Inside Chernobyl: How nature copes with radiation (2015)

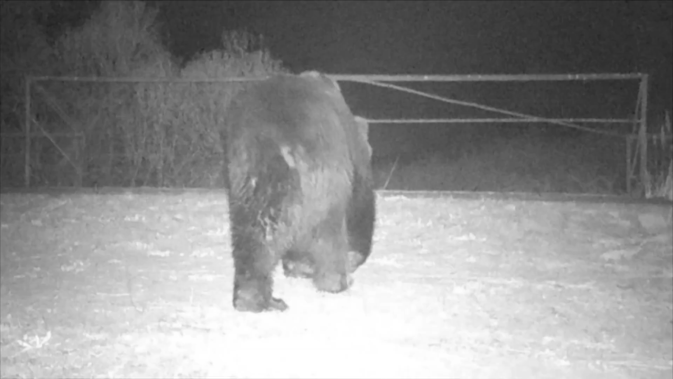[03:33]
brown bear the first ever recorded in eastern Ukraine do you say